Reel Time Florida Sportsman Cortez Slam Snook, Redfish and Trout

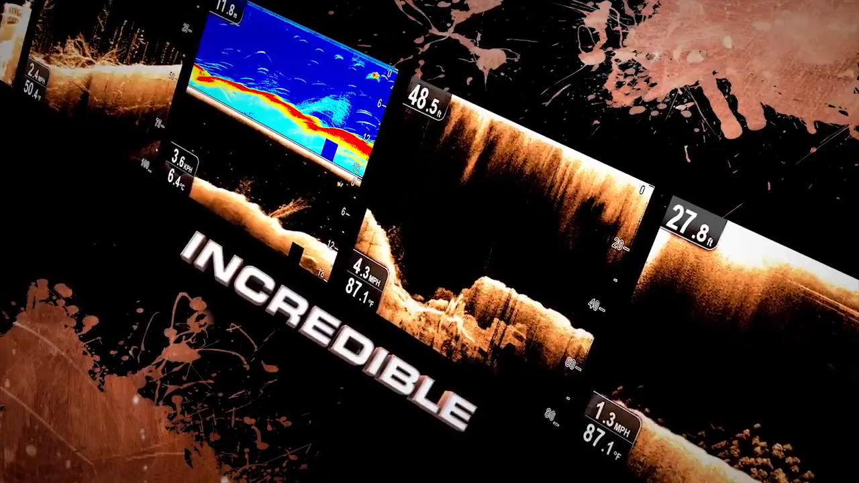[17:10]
I switched to Ray Marine Chirp Sonar to see
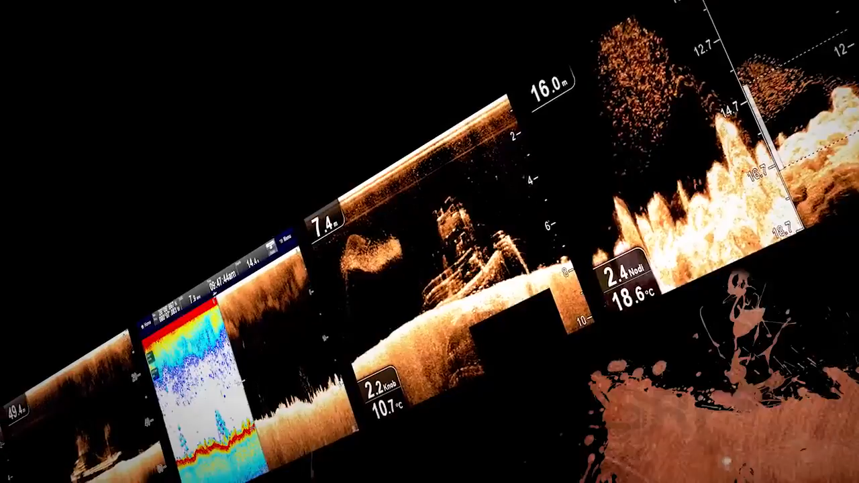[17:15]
structure so sharp and fish targets so clear, it's like reality.